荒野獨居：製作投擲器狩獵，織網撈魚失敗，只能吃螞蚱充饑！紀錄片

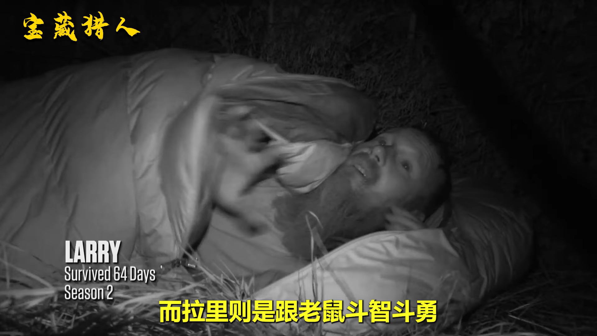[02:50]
鼠斗智斗勇他已经不知道第几次被老鼠吵醒了到底有什么办法能将它们赶走拉里真想一把火将这里给烧干净最糟糕的是外面传来的野猪叫声
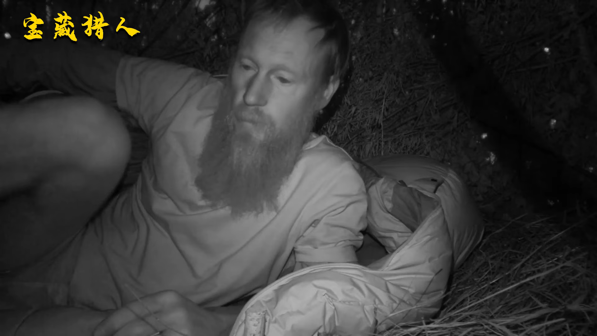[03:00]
自己不得
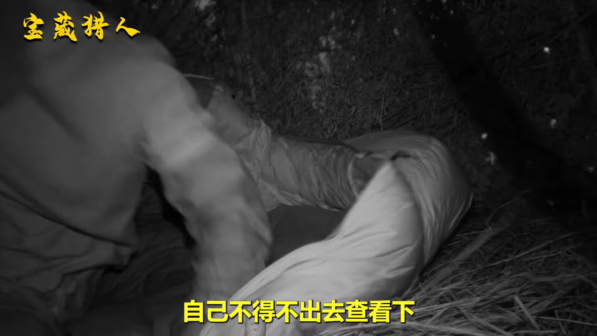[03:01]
不到出去查看一下声音就在前面草丛那边估计是不会冲进庇护所里面的了不